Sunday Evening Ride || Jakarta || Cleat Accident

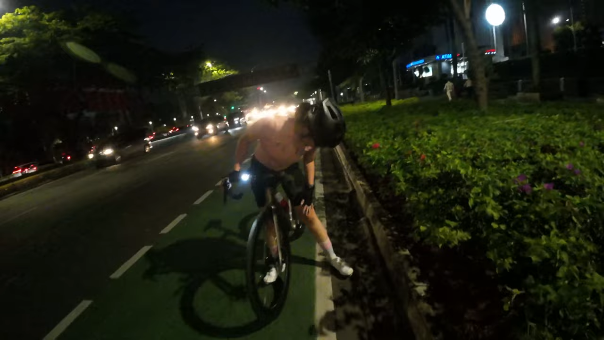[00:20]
Gimana rasanya jatuh? Kayaknya kulitnya udah kebuka tapi ternyata belum.